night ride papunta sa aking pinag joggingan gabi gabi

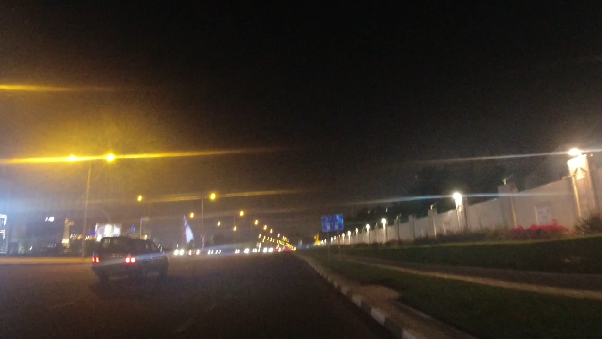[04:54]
Sarap ng hangin, guys. Yan, dito lang, guys, yung ginagawa ko every night. Kasi ta, uwi ko, gano'n ako. Yan. Nagra-ride ako pupunta sa Corvids, sa doon ako nagja-jogging. Sama ko yung doon ako nagja-jogging. And sa Japan ako nag-exercise.
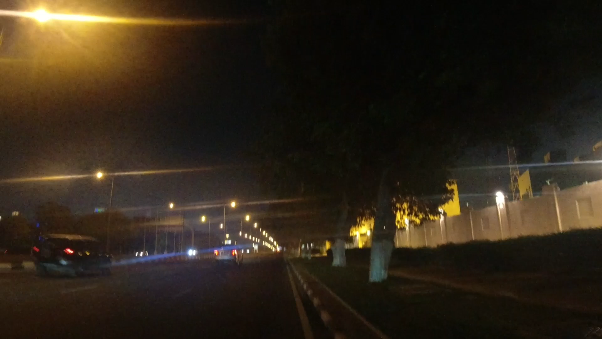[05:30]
Ayan guys, sa likod ko, ang bibilis. Siyempre, tabi lang tayo guys, tabi-tabi. And pag dito guys, kakaliwa tayo, yes, kailangan natin ng tumabi.
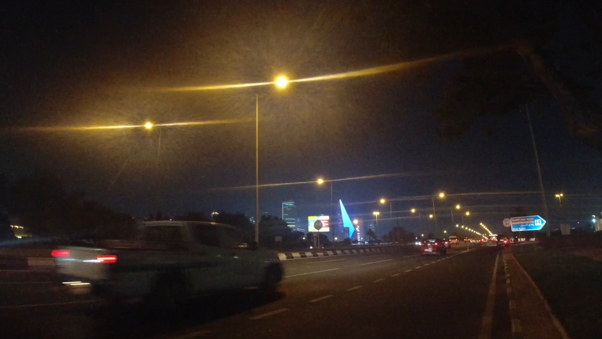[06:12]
Ayan, sige, pasok. Ayan, saka tayo papasok. Ikat lang. Hindi tayo pwedeng tumirin siya dito sa kaliwa eh. Umangga tayo dyan para tayong lata dyan.